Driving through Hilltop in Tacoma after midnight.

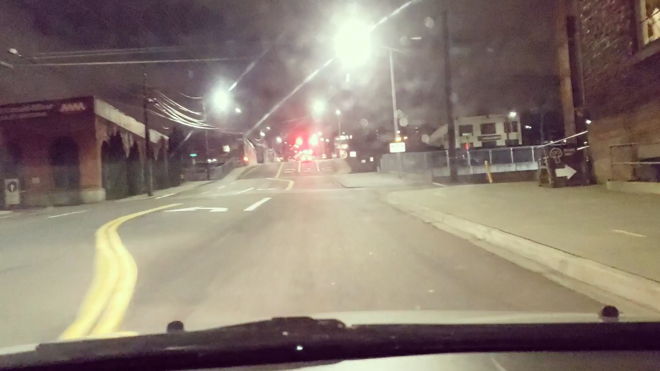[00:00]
Okay, so now we're on our way to Hilltop and I'm just going to show you some of the areas around here. They call this over here to the left, there's Tacoma Self Storage and they call it, this time of year, Tacoma Elf Storage. They take out the S so that, you know, for Christmas kids think that it's, you know, they're talking about the elves.
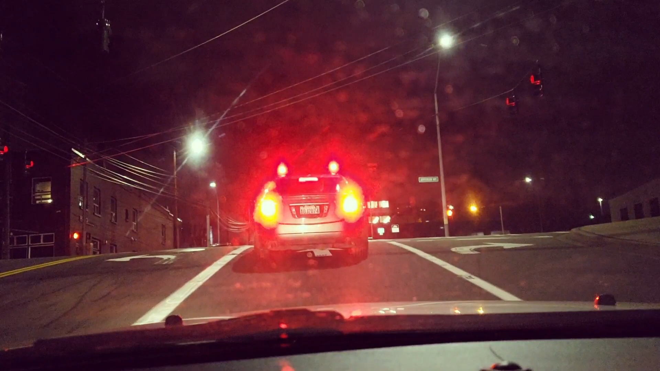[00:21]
But anyhow, I'm going to take you now to the Hilltop area. And I wanted to basically kind of go out from that a little bit to kind of show you what you're working with. Now, again, this area here has a lot of small offices, warehouses, things like that. But really nothing that is, you know, not a lot of retail, I would say.
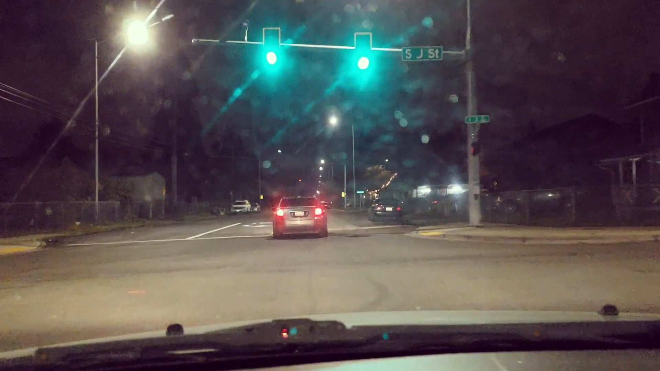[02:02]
so a lot of people with backpacks. You're close to the university. Excuse me. So, excuse me. You're going to see a lot of that. And they rent houses and apartments over through here because it's a lot more, I mean, it's affordable. But you do see some people who are out who are possibly homeless roaming about. But, again, no one's doing anything. And, again, I'm over here and you don't see, you don't see crime.
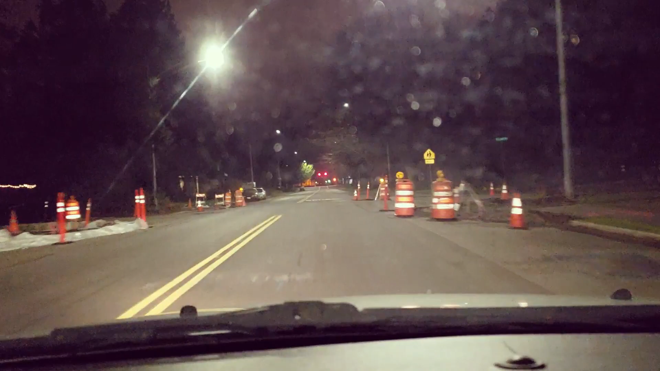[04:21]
You can't see it, but over here to the left, all of these houses have been remodeled. There's like four or five in a row that's been remodeled. All fresh paint on the outside. And, what is this? This tells me, okay, 19th Street. This is what I wanted. 19th Street. Perfect, perfect, perfect.
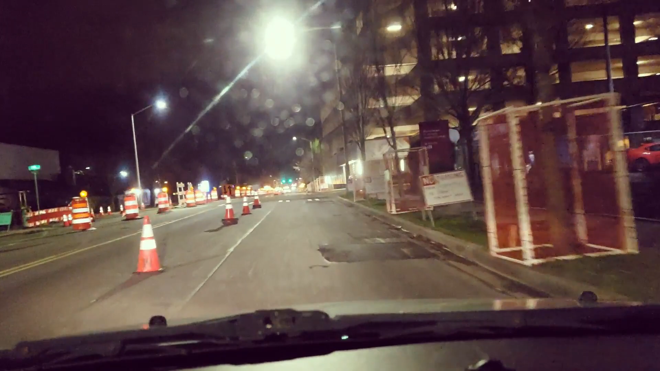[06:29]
Literally, it was one of these houses. I can't remember now which one. And, we didn't do it. But, look at the construction we would have faced if we did. So, People's Community Center is right here also. I believe this is the one where they have the pool. They opened up a really nice pool right here. This building with a flag, I don't know if you can see it, but it's on the left. No, that's the police department. My bad. So, this is one of their substations.
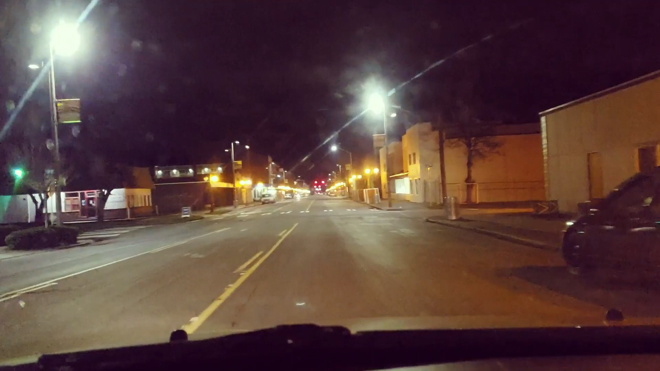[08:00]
You still have a lot of the old businesses that have been here for generations, forever. But, you're starting to see changes happen. And, again, you know, just, there's one person here. It's an old, old lady with a phone on. There's a guy walking. There's another guy there on the corner. There's another guy. Some of these people, the guy on that corner there on the right, could possibly even be a cop. There's another guy.
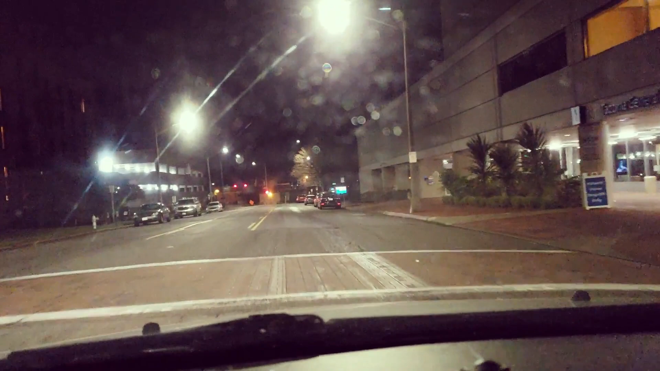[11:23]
You know, and people want a quick way. They don't want to have to get in their car and leave. So, I think with the Tacoma Link, once that gets completed, I think you're going to see a lot of those businesses fill in. And, the streetcar actually will go up. So, here's the vision. So, it actually goes up there where you can see the construction sign. It actually goes catty corner up to the left and then it goes down and then back over and then it connects to downtown.
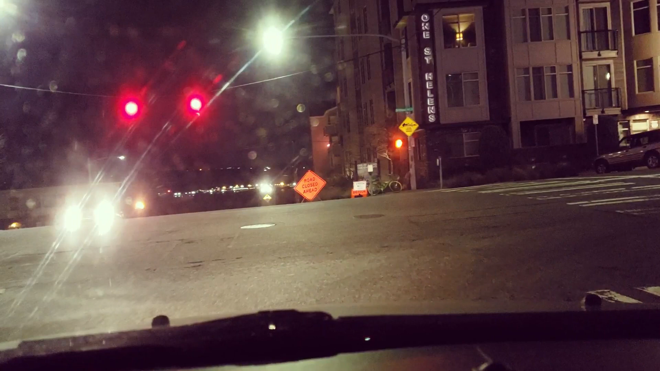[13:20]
So, literally, you can see how far we were from, you know, the business-y part of Hilltop to really right here.
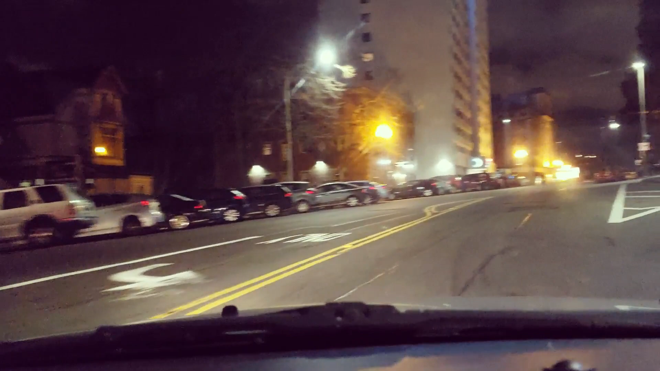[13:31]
And now, these are apartment buildings here that you can actually, this is Orion right here, which I had talked to some people about. I don't know much about them. People ask, where's a good place to live? I don't know, to be honest with you, in terms of apartments. I can just tell them that I know that that went through a refurbishment.
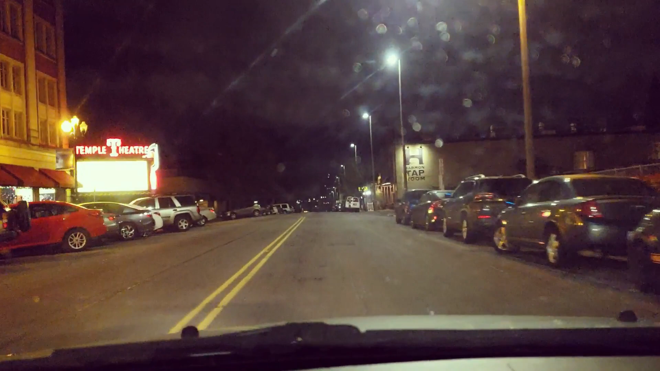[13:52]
Harmon has another tap room, which is right up here to the right, right in front of us, with the big H. Sorry, the roads are kind of crappy. And guess what? Now, you're pretty much right back into downtown. So, downtown is all in front of you and then over to the left. So, that's pretty much it. That was Hilltop. I mean, there's more parts of it.
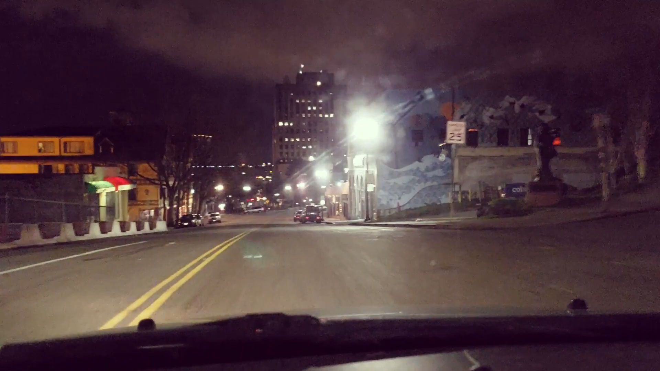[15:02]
We talked to a guy that lived there, an older black man and his wife. They had lived there for 30 or 40 years. Here's the Afua Romero store, which I talk about. This is where we've been. Again, this is the craft store over here to the right that, you know, we go to. We get all types of cool stuff. But, anyhow, so I talked to this older gentleman and I asked him. Opera Alley's right down there to the left. I asked him, I said, you know, is there any violence or crime or loud noises or shootings? He said, no. He's like, you know, for the last few years, nothing.
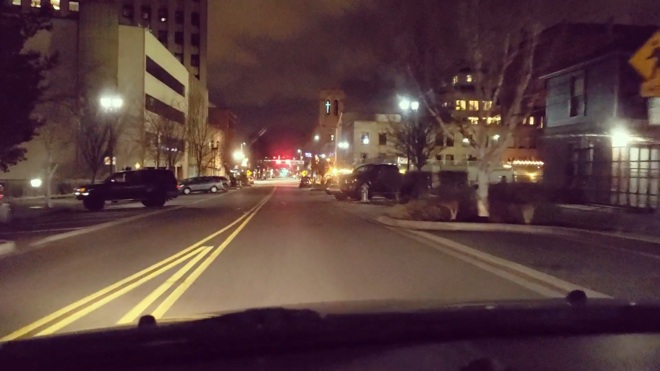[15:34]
He said, see a few families moving in, that type of thing, but nothing crazy. Now, has there been violence that has happened in Hilltop this year? Yes.
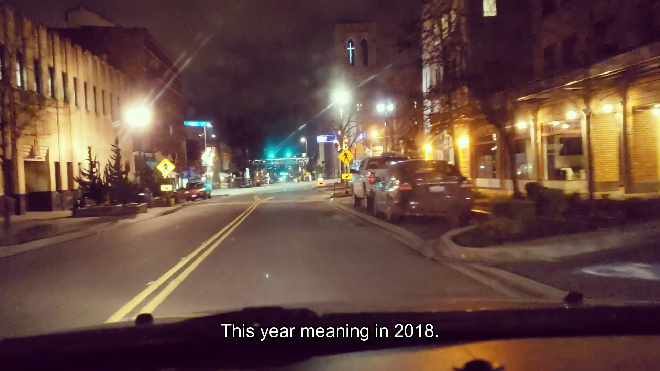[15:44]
There have been a couple of homicides, I think, that happened over in that area that I don't know the circumstances around it, to be honest with you. So, I don't want to quote something that's inaccurate. Here's Rialto Theater for the video that I talked about with downtown.
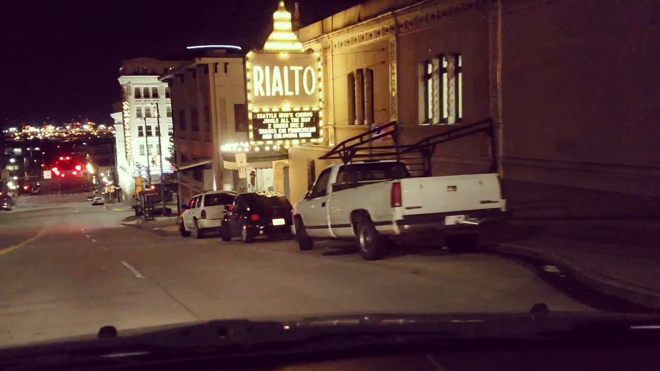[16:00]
There's Rialto and here's Pantages right in front of us. But, anyhow, guys, I hope you enjoyed this drive tour with me of Tacoma.
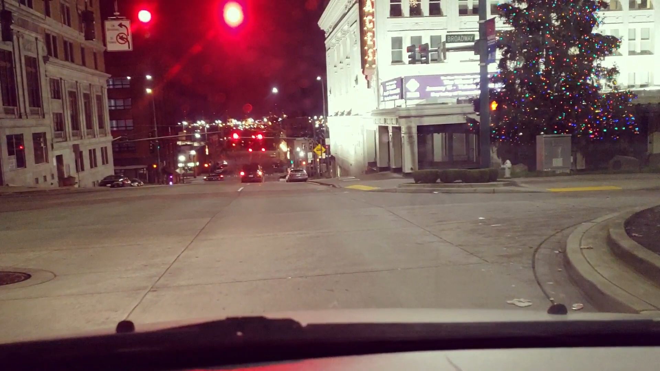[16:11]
We went to the Dome District. We went to downtown. I showed you Hilltop, the notorious Hilltop, right? And, I also showed you Pacific Avenue. Basically, from 75th Street all the way into downtown. So, I hope you guys enjoyed this video. I actually learned some things that I didn't know before just by driving around. Things do change all the time down here. There's a lot of construction going on. We're going over the Tacoma Link tracks right now.